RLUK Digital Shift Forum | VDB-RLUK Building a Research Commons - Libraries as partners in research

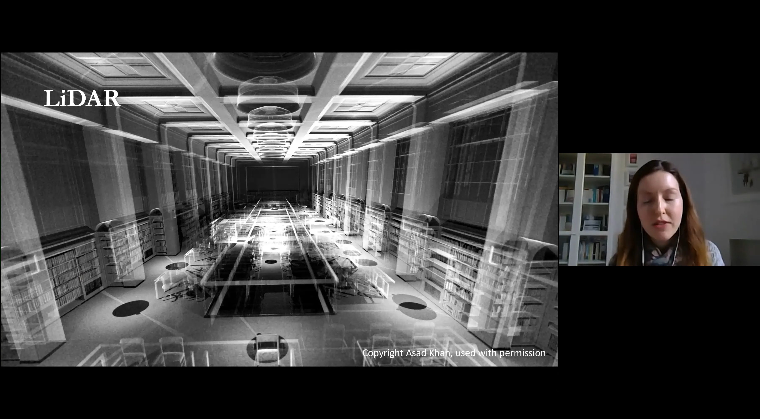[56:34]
Dr Asad Khan who was then a PhD student at Edinburgh University to create some LIDAR point cloud data of our George the didn't include within the scanning we've also been working on how to release this as a data set and I'm working on this at the moment with colleagues Asad in the meantime has also been rendering the data into these amazing eerie visualizations that you can see here this one of our reading room here's the stairs that go down under our George IV bridge building into the subterranean stacks that we have